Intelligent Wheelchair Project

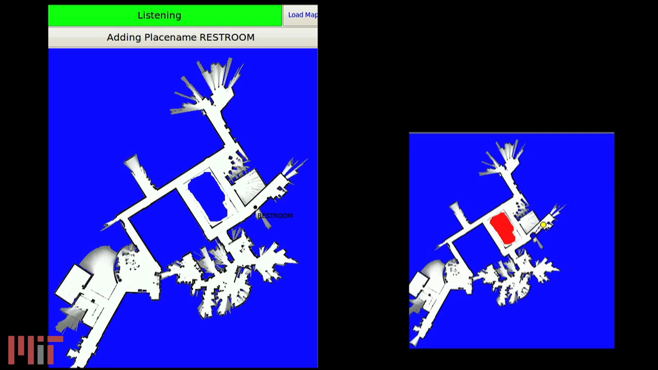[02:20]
For full autonomous navigation and control, the wheelchair can use a laser range scanner to detect obstacles and estimate its position in a map.